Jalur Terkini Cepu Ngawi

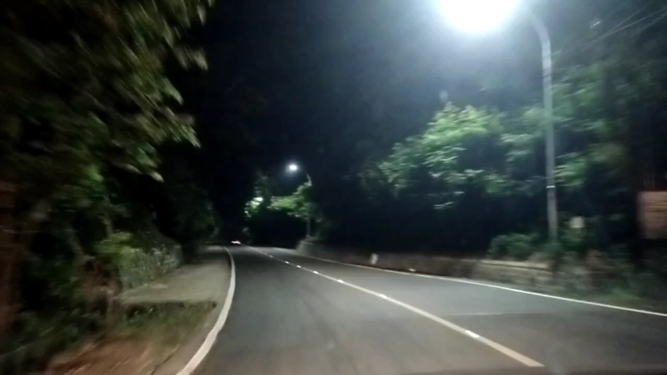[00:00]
Salah satu jalur yang harus kita waspadi di kawasan ini Ini kita akan memasuki kawasan Watu Jago ya Jalurnya berliku Ada tikungan nganan, tikungan ngiri, ada menanjak, ada menurun Ini situasi pagi hari seperti ini ya Nah, untuk lampunya juga Alhamdulillah disini terpasang
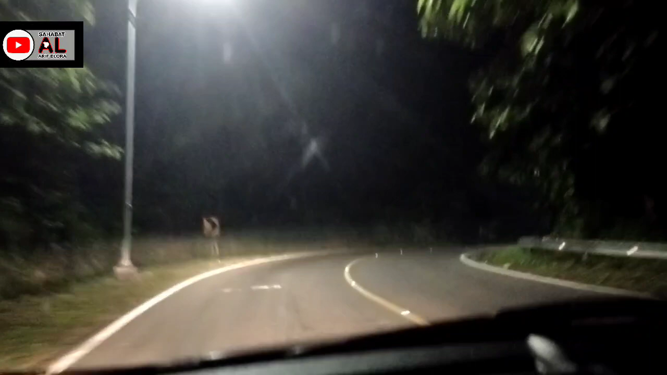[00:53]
jalur yang berliku seperti ini Ini untuk penumpang yang mungkin mabukan ya Harus waspada disini Karena kebanyakan penumpang yang mabukan disini pasti muntah Karena jalurnya berliku seperti ini guys Nganjak, nurun
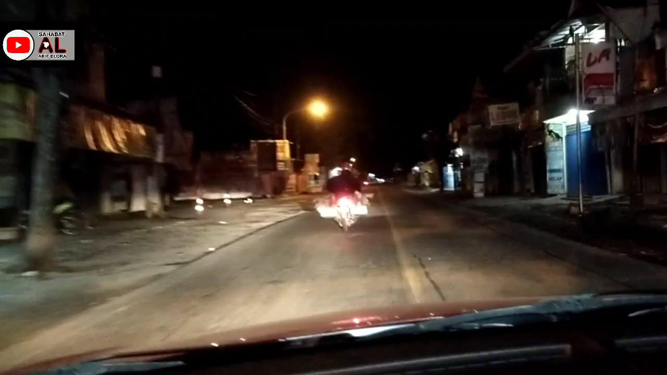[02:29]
Baru saja kita tinggalkan Simpang 4 Padangan
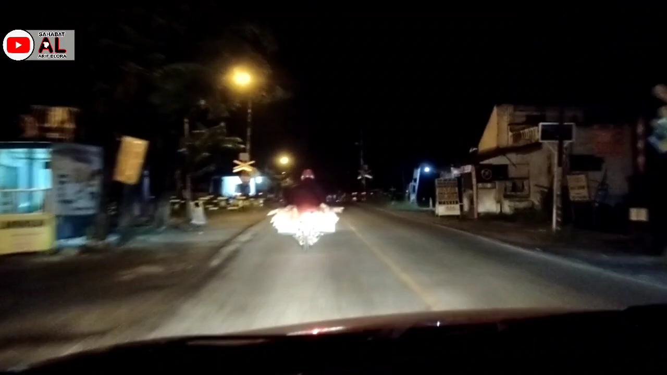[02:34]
Ini kita sudah menuju ke Jalur Ngawi guys Ini
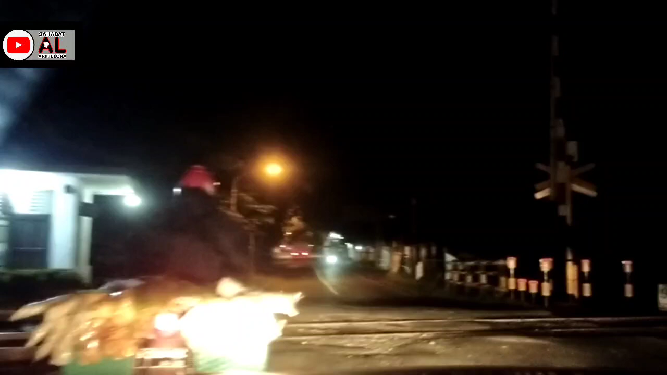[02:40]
perlintasan kereta api Kita
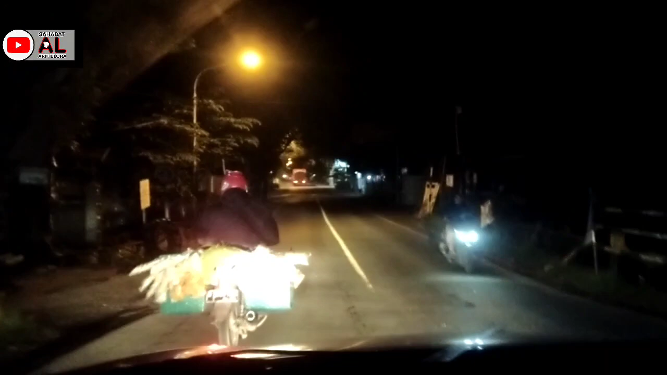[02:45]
akan memantau bagaimana situasi Jalur menuju Ngawi Pada pagi hari
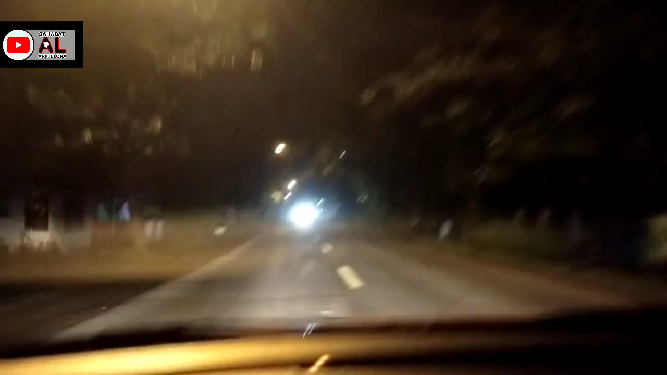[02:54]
Untuk jalan Ini bisa kita lihat Untuk lampu penerangan jalan umum Alhamdulillah
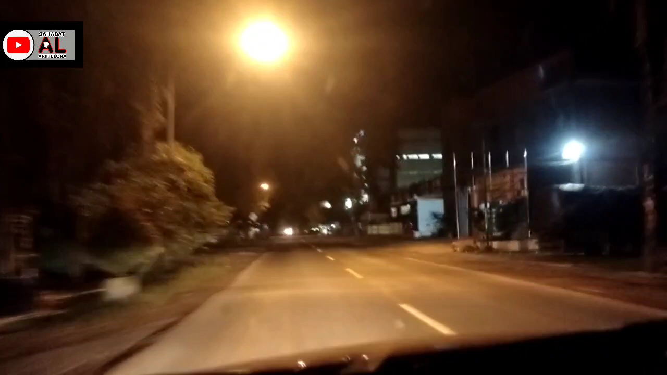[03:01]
Ada dan terang Ini sebelah kanan ini rumah sakit Umum Bojonegoro Yang ada di Padangan Nah di kawasan sini saya punya Sahabat juga youtuber Namanya Mas Kan Numpang lewat Mas Kan Mas Rudy ya Nah Untuk jalan ya Kembali ke jalan ini terpantau Jalannya sedikit bergelombang Jadi kurangi kecepatan Nah bisa kita lihat dari kejauhan Sepertinya rata Tapi bergelombang ini guys
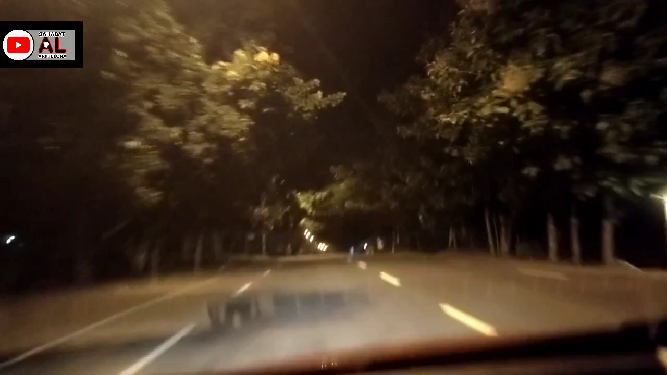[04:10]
Alhamdulillah Itu di depan terlihat Berjejer rapi Lampu penerangan jalan umum ya guys Nah Jadi tidak usah takut gelap Ini sampai sini Lampunya terang menyala Ini kita masuk jalan Corcoran ya Mas ini ya Iya Jalan Corcoran Yang masih lumayan nyaman lah ini Jalannya juga lebar Nah guys Ini masuk wilayah sini Ini
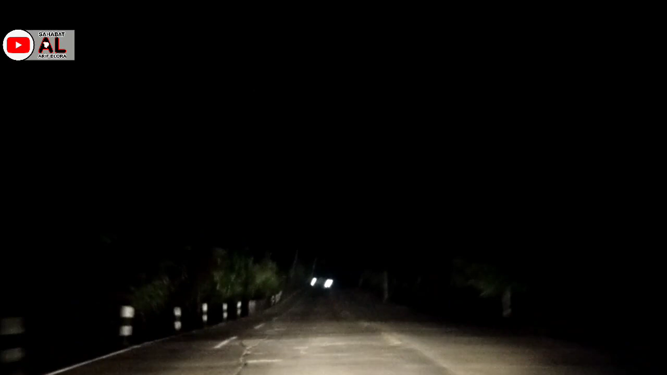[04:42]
mungkin pandangan bagian selatan ya Ini mulai gelap jalurnya Bisa kita lihat Kanan dan kiri Sepertinya kawasan hutan ya Jalur sedikit gelap Jadi harus benar-benar waspada Pastikan pengemudi tidak ngantuk Jika ngantuk lebih baik istirahat Kita masuk Awasan jembatan kembar ini guys Kita
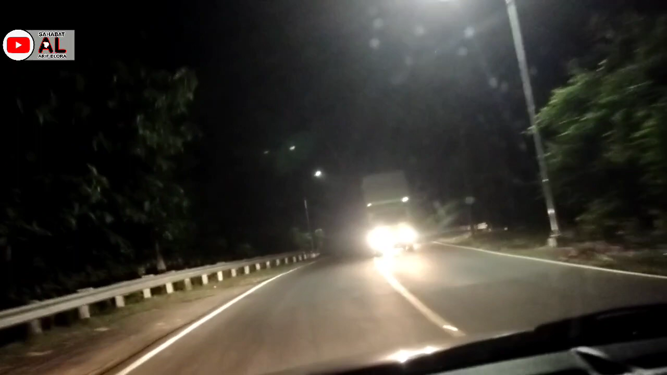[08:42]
Jadi Tidak usah Takut Gelap Nah Jalur berliku Waktu menunjukkan Pukul 4 Lebih 8 menit Guys Jalur yang berliku Seperti ini Ini untuk Penumpang Yang mungkin Mabuhan Harus waspada Disini
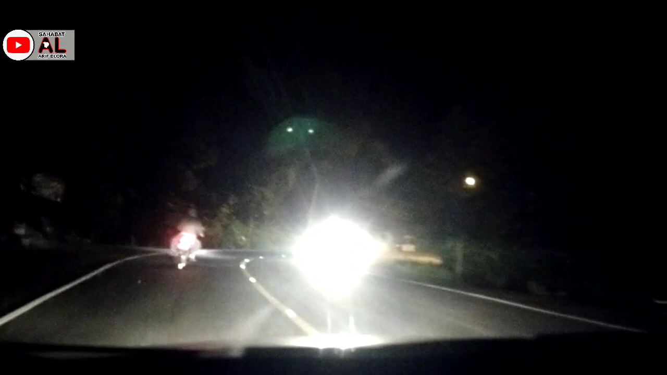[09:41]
Kawasan Kawasan Watu Jalur Kawasan Sini Masuk Kawasan Gelap Guys Waspada Waspada Disini Lampu Lampu Penerangan Jalan Umum Minim Disini
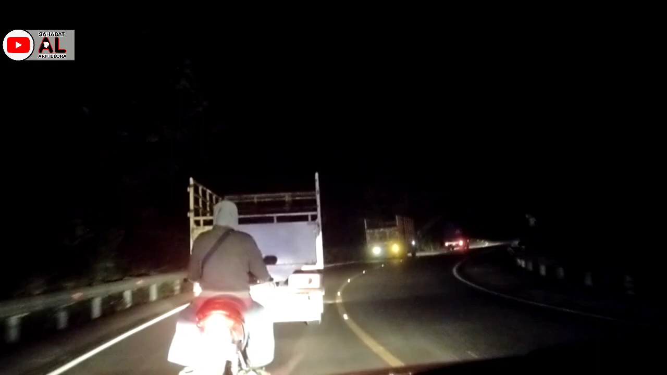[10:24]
Tingkung Kanan Tingkung Kiri Sampai Kawasan
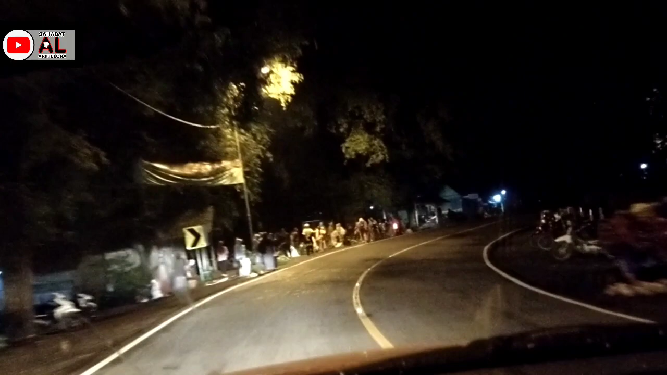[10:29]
Pasar Ini Guys Pasar Di Perbatasan Ngawi Nah Ini Tunggu Perbatasannya Guys Selamat Datang Kabupaten Ngawi Ini Berarti Kita Sudah Masuk Wilayah Kabupaten Ngawi Ini Kiri Jalan Ada Pos Polisi Kores Ngawi Kita Masih Menuju Ke Ngawi Kotanya
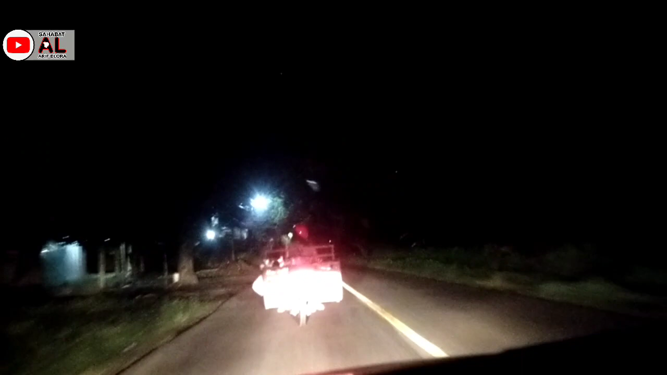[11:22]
Sayur Ini Pada Lokasi Gelap Seperti Ini Kita Berjalan Pelan Pelan Kita Menyorotinya Kita Meneranginya Karena Ini Jalannya Gelap Di Jalur Hutan Ngawi Guys Kita Sambil Kelan Kelan Sambil Menikmati Pemandangan Kita Soroti Kita Terangi Jalannya Ibu Ibu Ini Semoga Dagangannya Laris Ya Bu Ya Ini Pada Waktu Subuh Seperti Ini
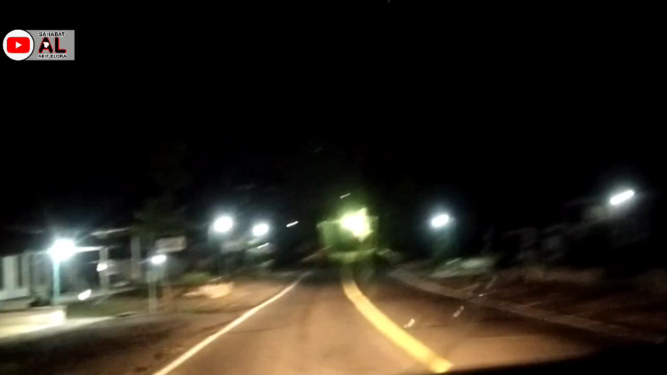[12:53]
Nah Ini Jembatan Disini Guys Jembatan Legend Jembatan Ngantru Jelengi Mas Jembatan Ngantru Alhamdulillah Ini Sebelah Kanan Ada Universitas Suryo Alhamdulillah Ini Kita Sudah Masuk Ngawi Kotanya Guys UPT Depus Kesmas Mudi
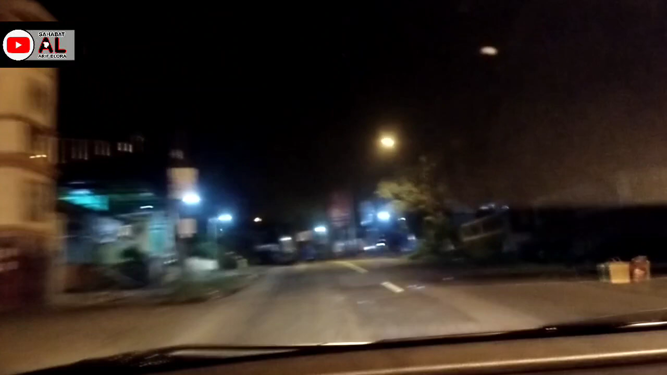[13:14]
Desa Ngawi Nah Nah Guys Ini Kita Sudah Masuk Kota Waktu Menunjukkan Pukul 4 Lebih 29 Menit Tadi Kita Berangkatnya Pukul 03 Lebih 48 Menit Dari